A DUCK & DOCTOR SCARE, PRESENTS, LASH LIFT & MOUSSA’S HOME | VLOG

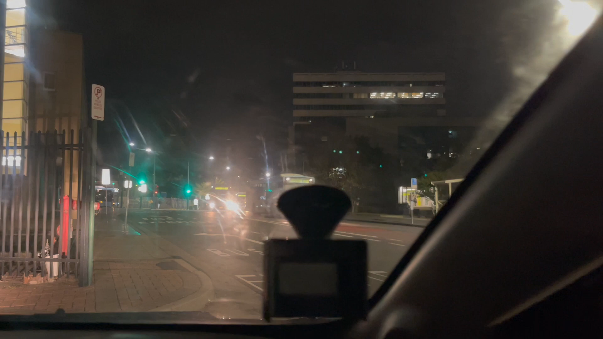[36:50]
Oh, there they are. Not that first bus. The second. Oh, no. Okay, no, I think I'm a little too excited. Wait, three buses. Is it this fourth one at the back?
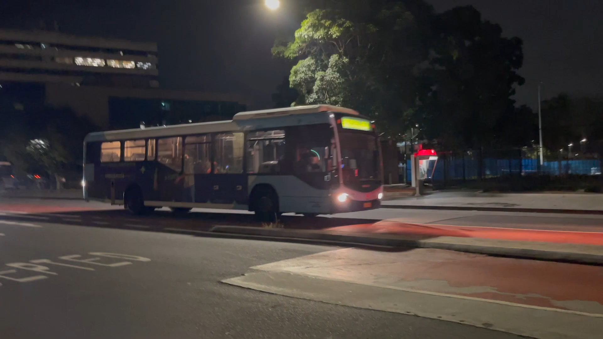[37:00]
You look a little different. No, okay. Four buses. None of them. Five buses, another one coming now.
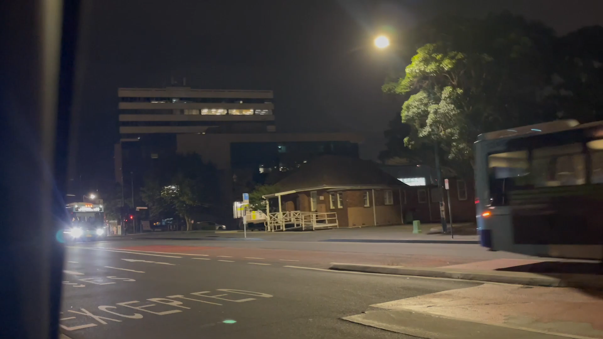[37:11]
Never mind, I'm a bit too excited. Oh, I think they're here. No, that's a truck, never mind. Okay, don't worry, the lights confused me.
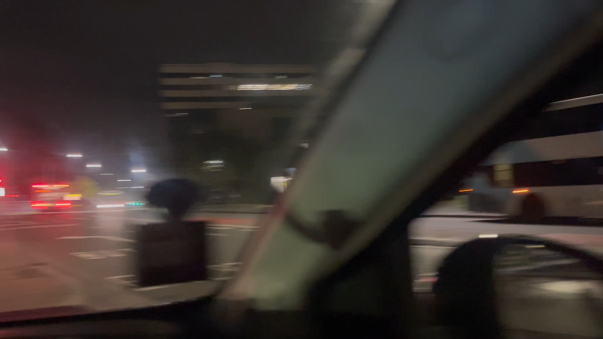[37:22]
If one more bus gets my hopes up and has me thinking that that is my boyfriend, I'm going to have a conniption.